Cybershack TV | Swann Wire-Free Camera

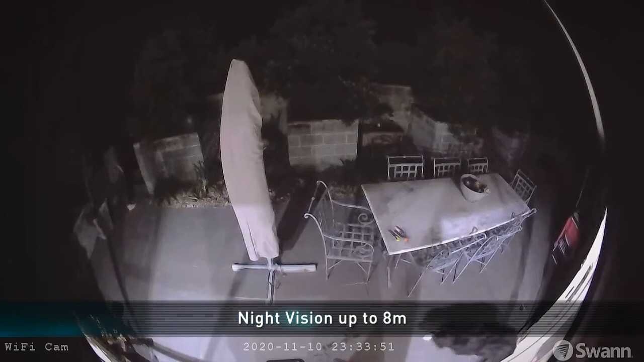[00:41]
Night vision kicks in automatically so you're safe at night as the infrared lights can illuminate items up to eight metres away.